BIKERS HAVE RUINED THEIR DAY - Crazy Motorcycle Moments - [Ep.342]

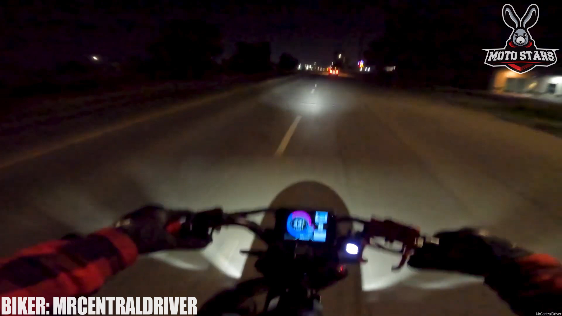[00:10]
The driver in front decided to change his mind in the last moment without any signaling, testing the vigilance of this rider.
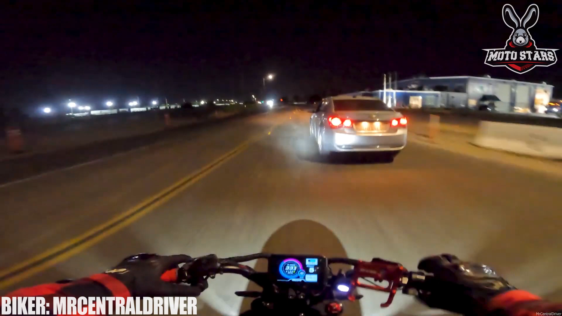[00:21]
Come on, man. What are you thinking? What was that? You almost hit me. Okay.